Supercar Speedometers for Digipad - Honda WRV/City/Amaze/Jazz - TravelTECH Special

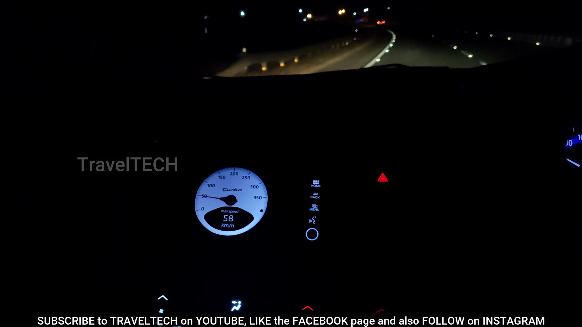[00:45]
seeing on the screen right now this is the porsche speedometer running up and running on the digipad
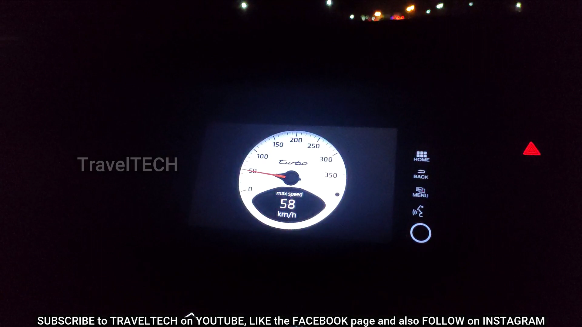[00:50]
and it looks extremely beautiful and i wanted to show you this at night so
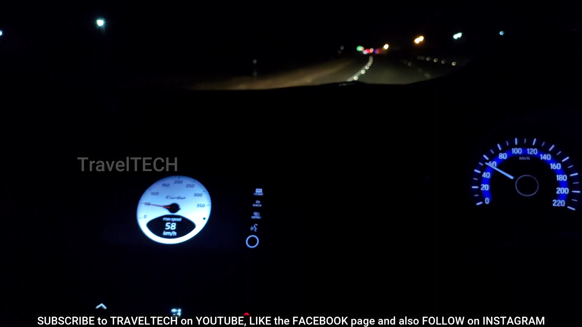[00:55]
that you appreciate the beauty of it and so that you appreciate how well it looks and works on the digipad so as you can see right now the it's a very minimalistic looking and a very smart looking
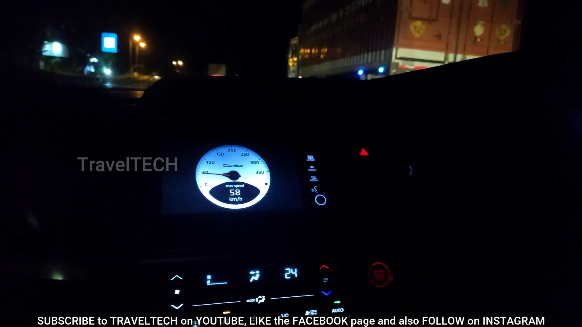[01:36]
that it has got a visual warning system and a audible warning system both are available
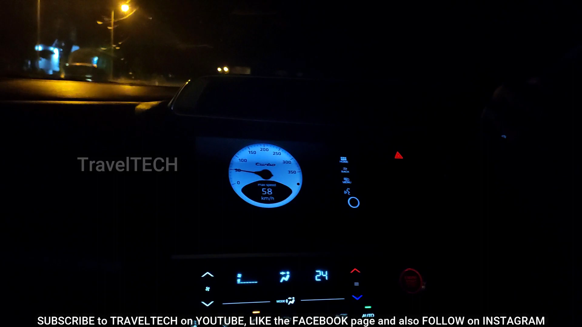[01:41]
and you can set a certain speed for which the visual warning system turns up now i have set the
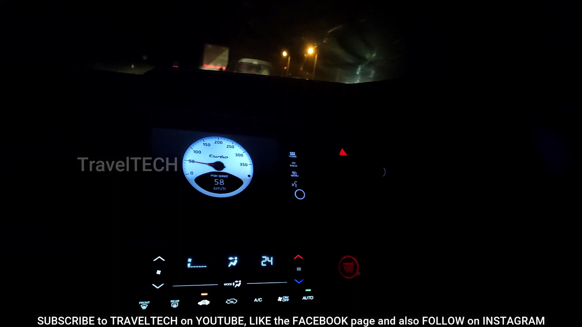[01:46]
speed as 56 for the visual warning and once the visual warning gets activated the screen will
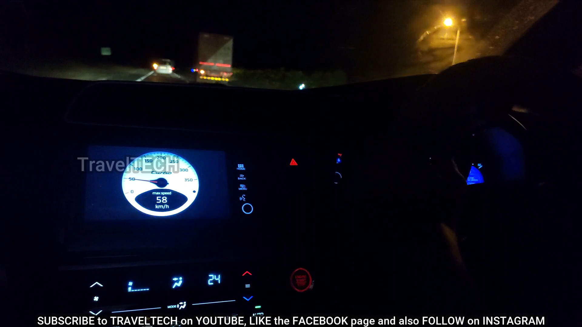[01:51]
turn red along the side of the speedometer and i'm just going to show you that now so let's
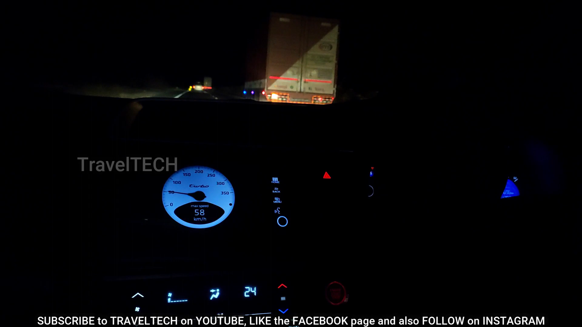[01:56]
just move ahead and speed up a little bit so that you can see the visual warning system coming up
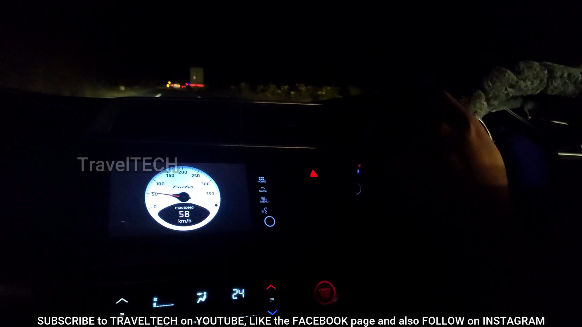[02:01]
on the digipad so as you are seeing the screen is turning red and it's completely red right now
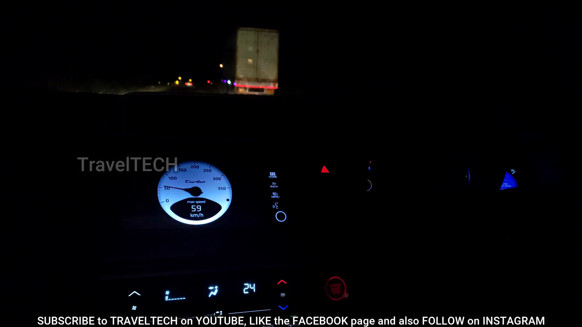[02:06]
so as soon as i reach the speed where it where i have set the visual warning system the screen goes red
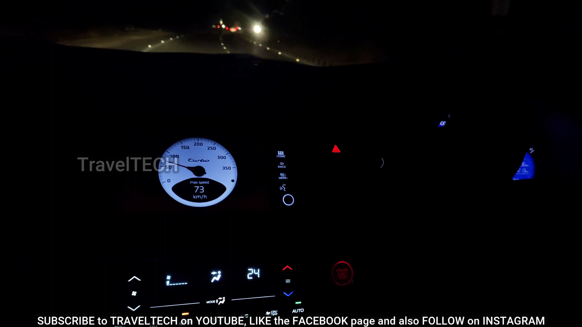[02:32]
this app other than being it looking the very nice app so you can have this both visual warning and audible warning adjusted according to your speed and in this case as i
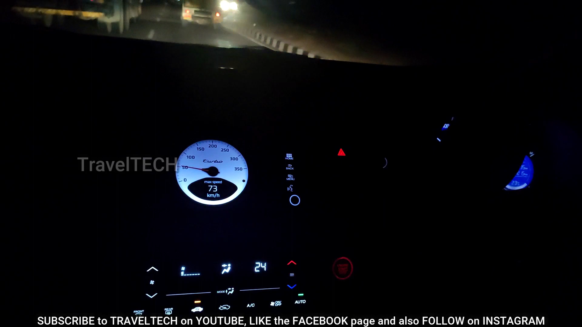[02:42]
told you the visual warning i had set at about 55 kilometers and about 70 kilometers
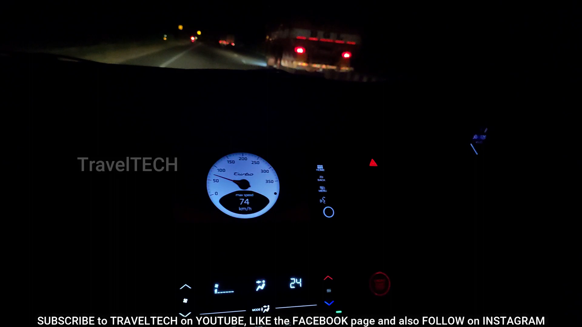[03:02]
cross that speed limit you can set this warning and it will start giving a beeping sound in the car now